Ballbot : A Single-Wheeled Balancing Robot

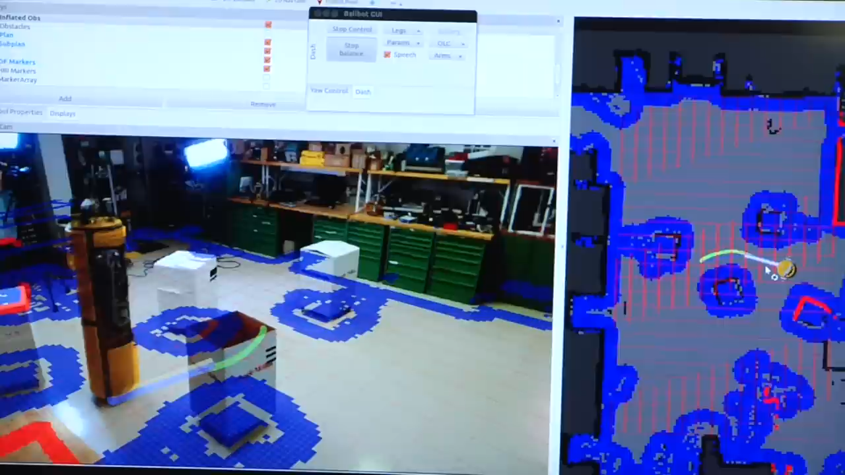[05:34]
So one thing we might be able to do with the BallBot is take it by the hand, lead it through a building as it creates a map for itself,
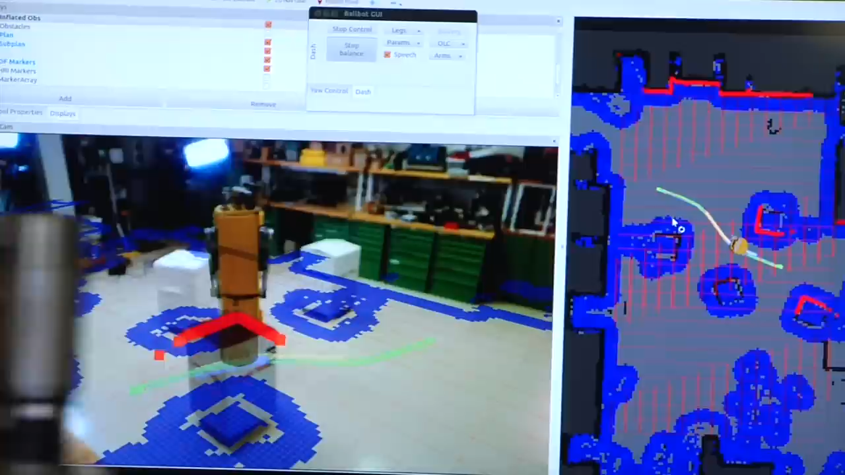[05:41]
and tell it about what's in that building.